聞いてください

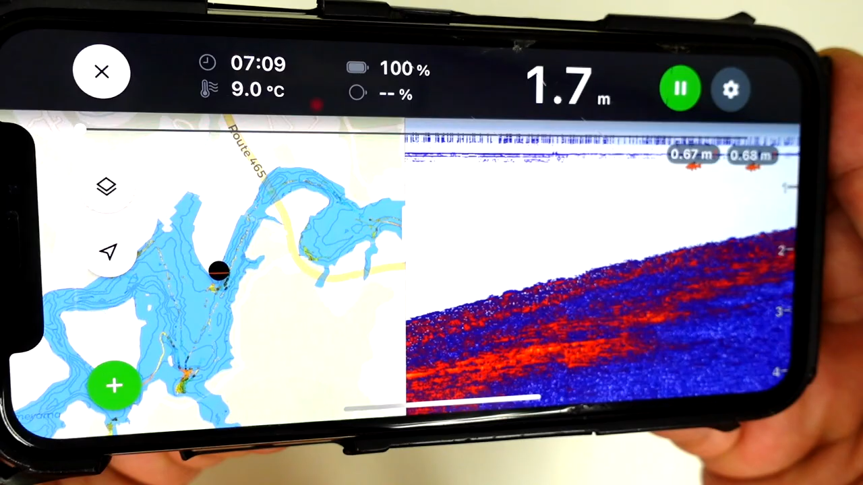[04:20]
On screen: depth 1.7 m, water 9.0°C
こういう感じでねー、全部ねー、当日何したかがねー、
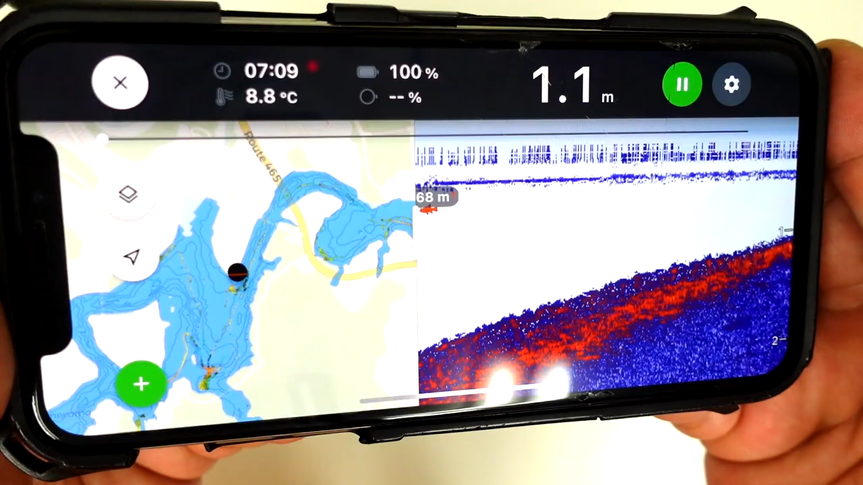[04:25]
On screen: depth 1.1 m, water 8.8°C
記録として残っておくんですよねーこう、まあ、ディーパーでこう、
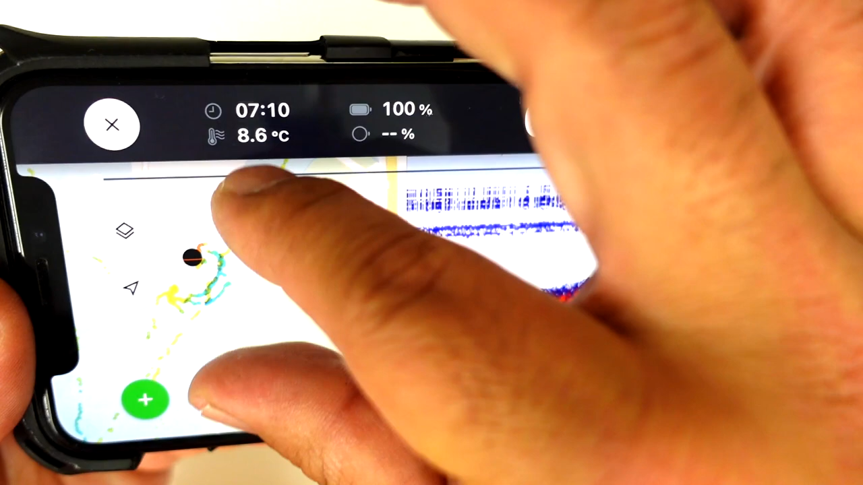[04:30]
どこでどうかけたよーなんていうのがねーで、最近のね、ディーパーの地図がねー、非常にねー、
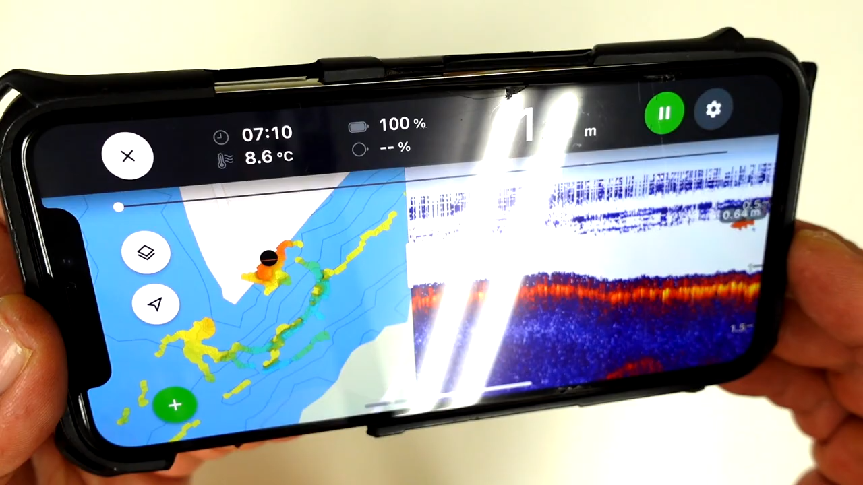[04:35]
アップデートされてパワーアップされててこういうね、ちょっとしたー、えー、
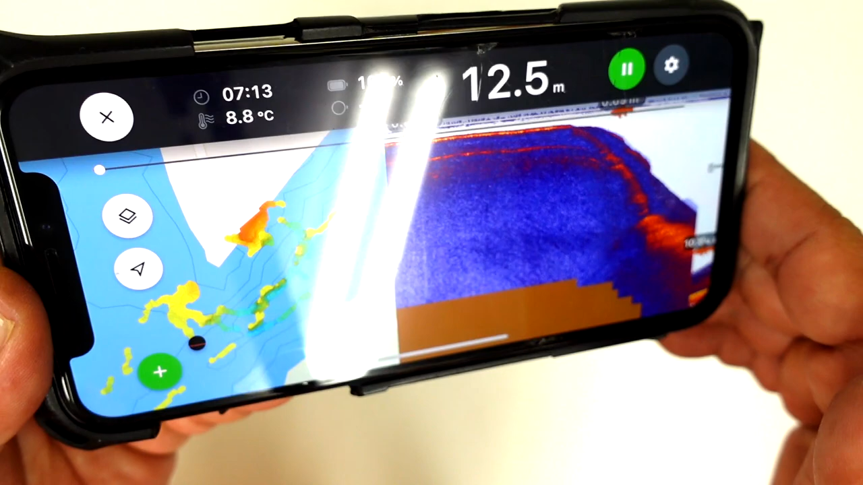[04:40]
On screen: depth 12.5 m, water 8.8°C
レンジのラインみたいなのがねー、最初からマップに入ってるんですよねーこれは1つねー、
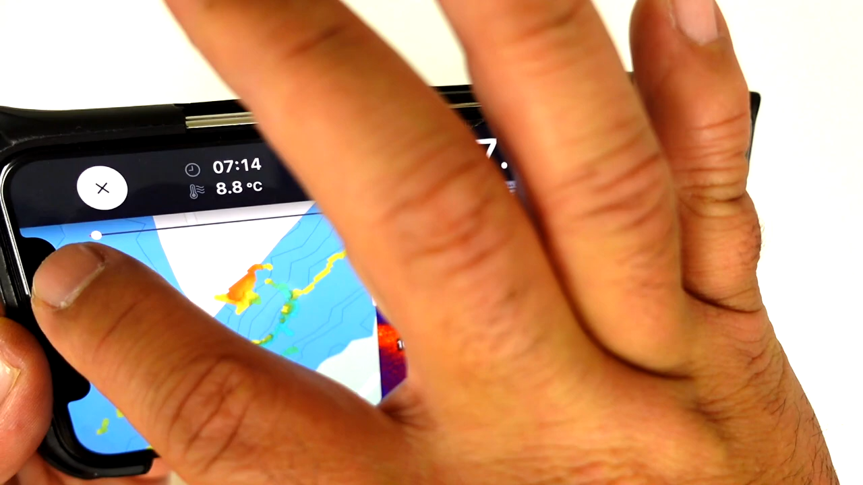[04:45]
すごい使いやすいなーっていうねーえー、で、こう、
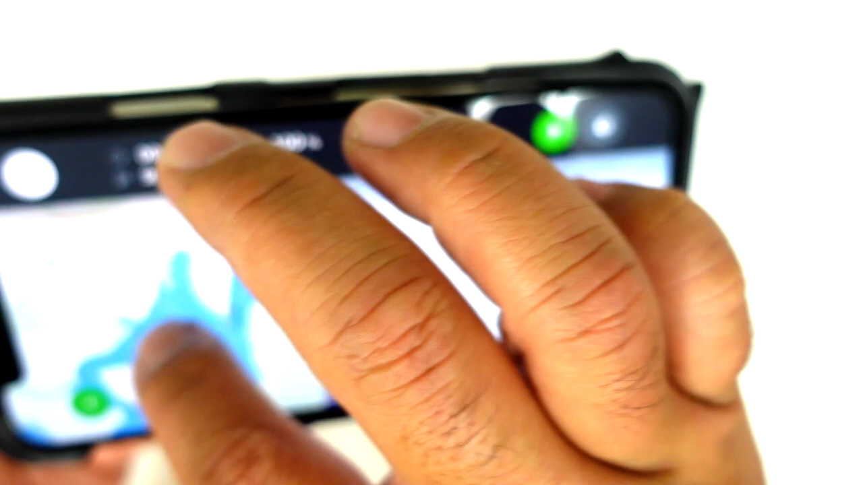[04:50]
何時頃どこら辺で浮いたってあ、この辺りの時間は月毛の辺りをこう、ねー、くまなくチェックしていたんだなーっていうねーうーん、
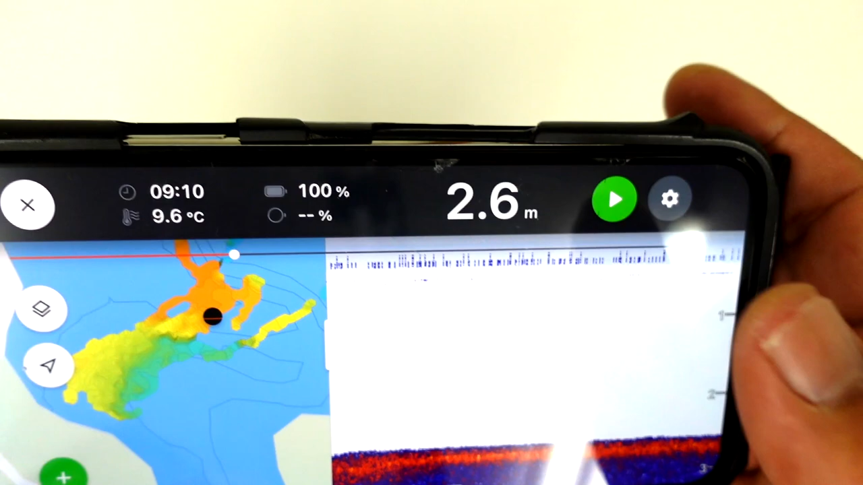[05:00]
On screen: depth 2.6 m, water 9.6°C
ベイト映ってないなーとかねーこう、全部、こういう感じでね、
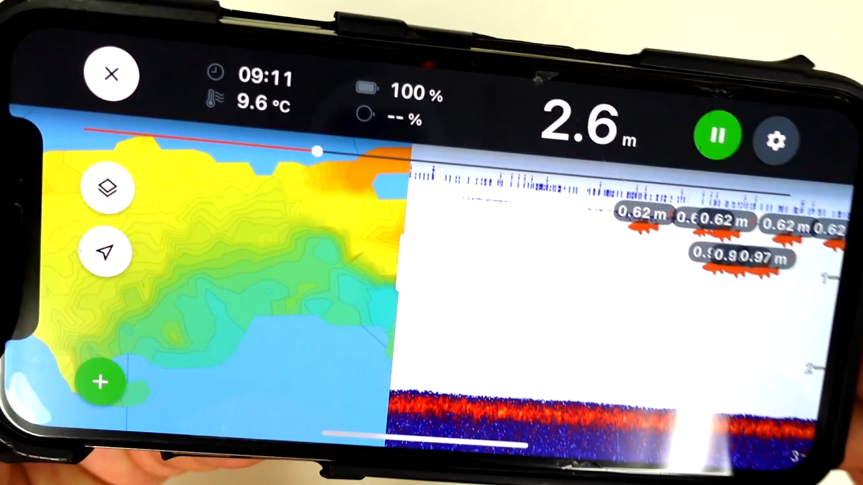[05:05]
On screen: depth 2.6 m, water 9.6°C
非常に細かく表示されてあ、上の方に何かベイト映ってますねーで、
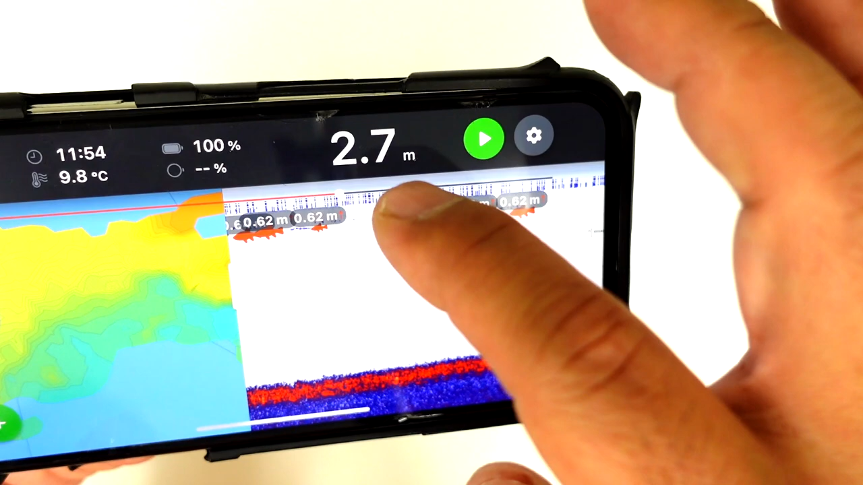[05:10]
On screen: depth 2.7 m, water 9.8°C
釣れたのはね、後半の方なんでー、
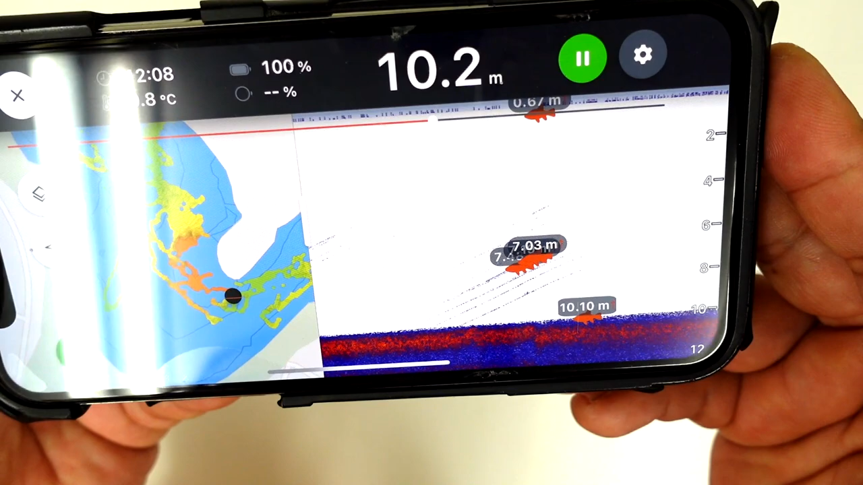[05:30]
On screen: depth 10.2 m
まあ最近の傾向で行くとー、まあ、本校よりねー、東側に行った方がねー結構中層にこういう感じでベイトがー、
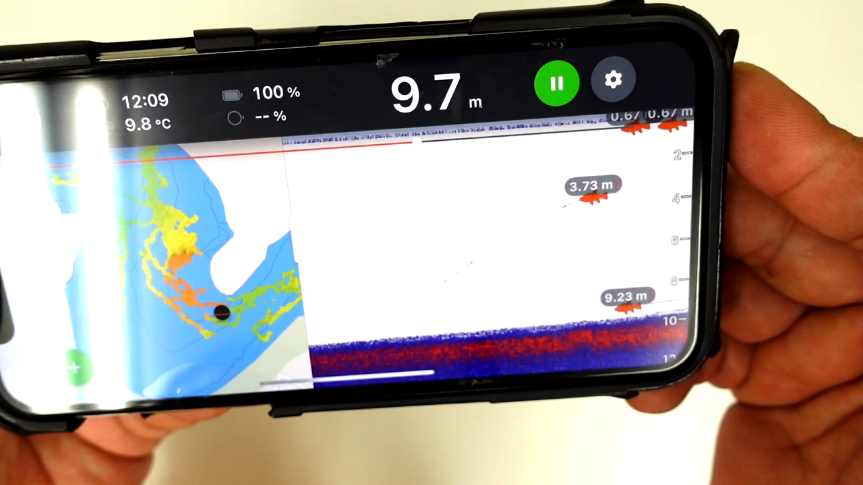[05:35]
On screen: depth 9.7 m, water 9.8°C
いい感じでー、あ、すごいですね、これねーうん、
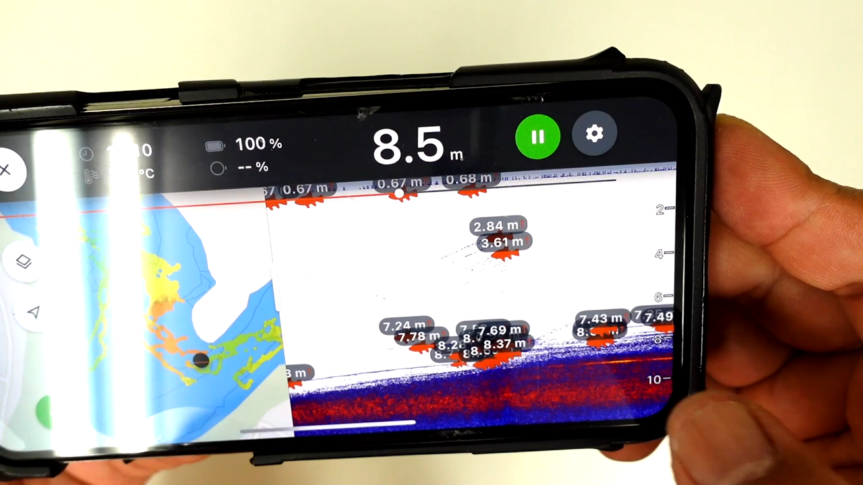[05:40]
On screen: depth 8.5 m
立ち木とかに何かついてるのかなーブレイクライン状にー、まあ、これはすごい小さな魚も全部捉えてるんで2センチ以上の魚も捉えちゃうのかなー、
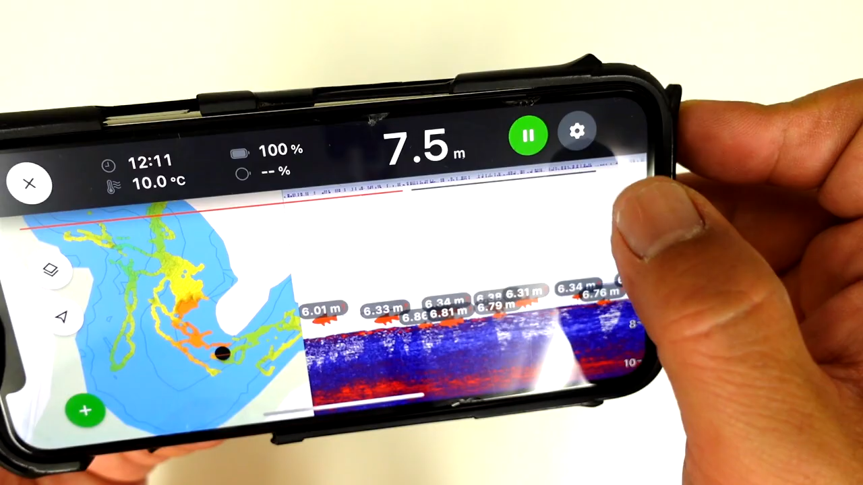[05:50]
On screen: depth 7.5 m, water 10.0°C
だからーこれ、うるさいよーって人は魚アイコンオフにするとねー、
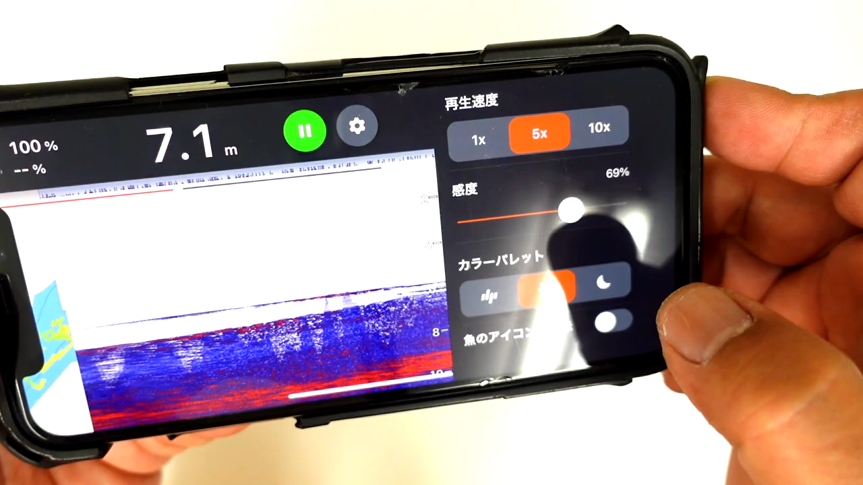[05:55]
On screen: depth 7.1 m
えー、こんな感じでーで、後追いで、缶とかもこうねー、
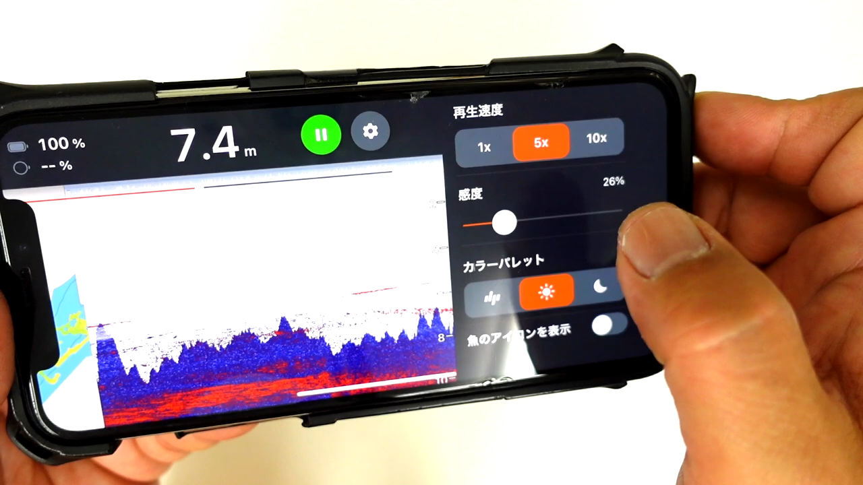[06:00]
On screen: depth 7.4 m
変えることができるからー、ねー、
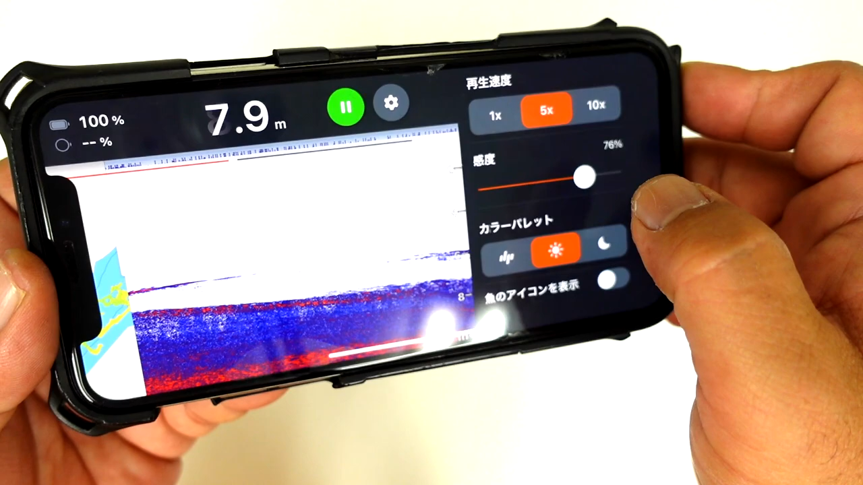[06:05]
On screen: depth 7.9 m
これ便利でしょー、あー、なんかベイト映ってるなー、みたいなーあ、
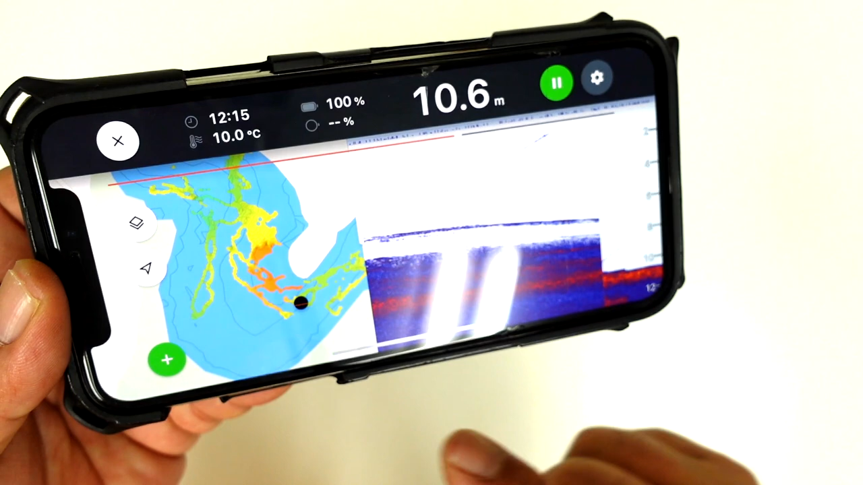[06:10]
On screen: depth 10.6 m, water 10.0°C
こっち側の、そうか、ブレイクライン沿いのところ流してたんだねー、
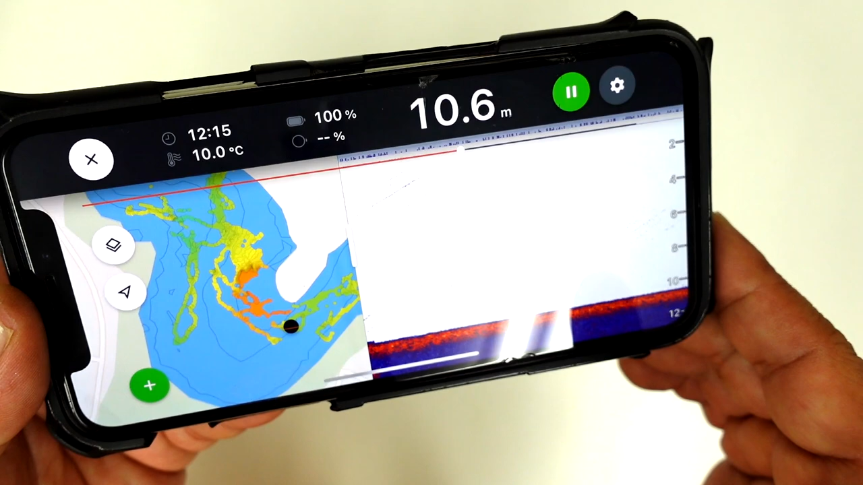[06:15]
On screen: depth 10.6 m, water 10.0°C
とかねー、はいはいはいはいはいはいこういう感じでねー、